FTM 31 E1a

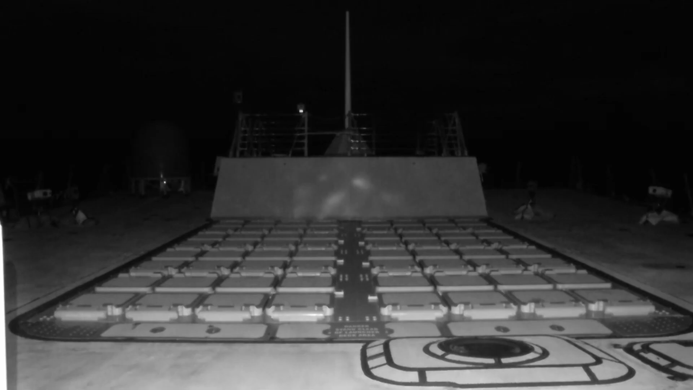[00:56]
fired a single salvo of two interceptors to engage the target, successfully demonstrating the U.S.